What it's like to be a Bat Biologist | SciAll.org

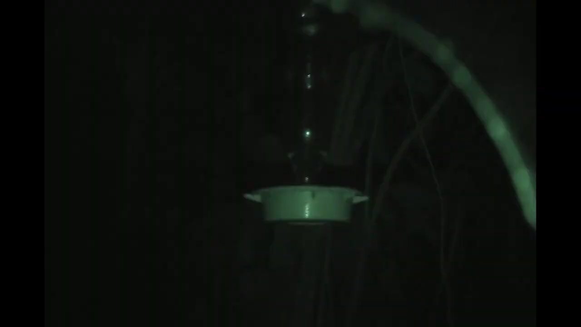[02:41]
In addition I looked at the effect of the presence of artificial
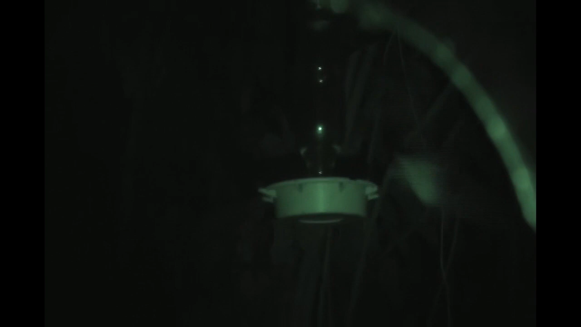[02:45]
feeders for hummingbirds in the nectar bat and plant interactions and I
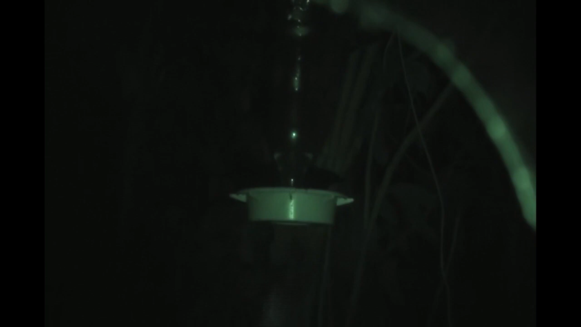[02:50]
also studied if the length of the flowers match the length of the bat's tongue to see if the flowers are evolving together with their nectar bat pollinators.